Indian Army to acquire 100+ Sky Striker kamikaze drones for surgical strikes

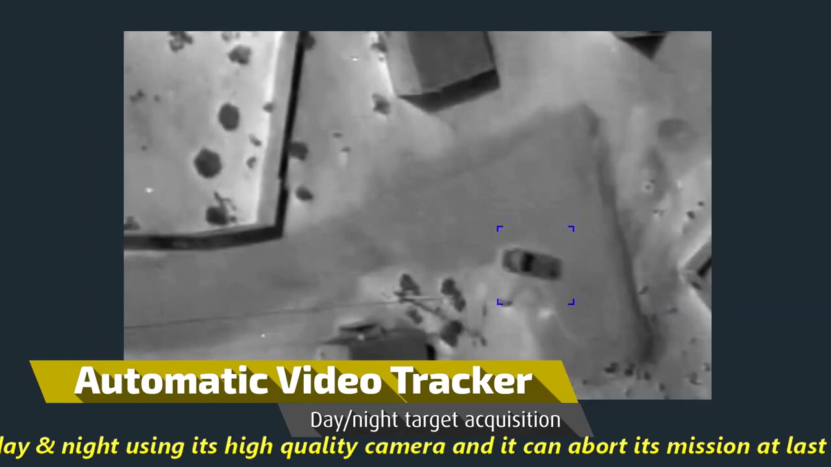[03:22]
It can track targets both day and night using its high-quality camera and it can abort its mission at last moment if needed.